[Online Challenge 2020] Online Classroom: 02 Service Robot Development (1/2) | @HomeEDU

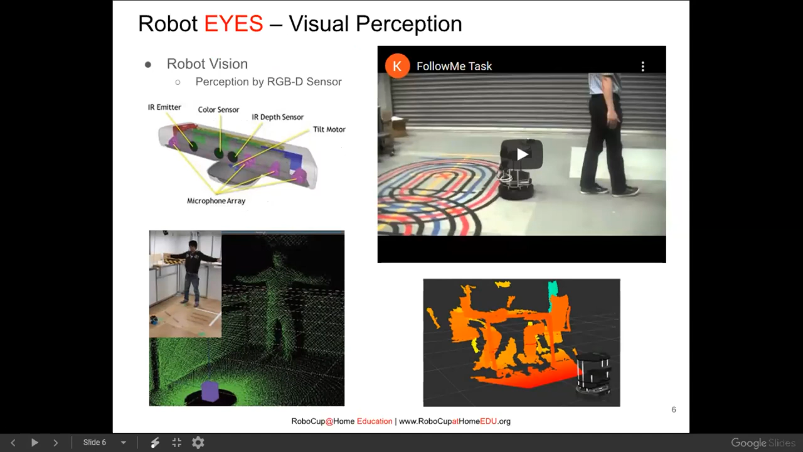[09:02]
So this is for the robot to able to perceive the environment.